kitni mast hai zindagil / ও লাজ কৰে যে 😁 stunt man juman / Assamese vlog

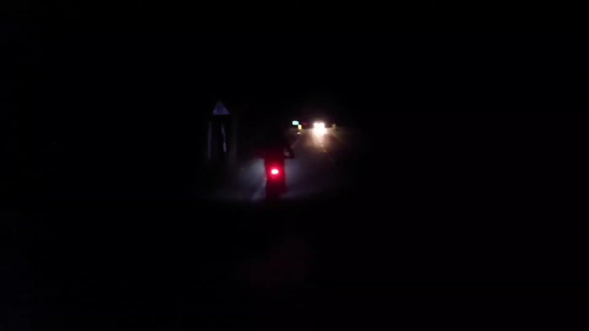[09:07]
ৰাতি 7টা বাজিল ঘৰ যাই আছোঁ ইমান আন্ধাৰ হৈছে মোৰ চাইকেলতো লাইটো নাই এটাই আশা ৰখা আছোঁ মন ৰ বাই বাই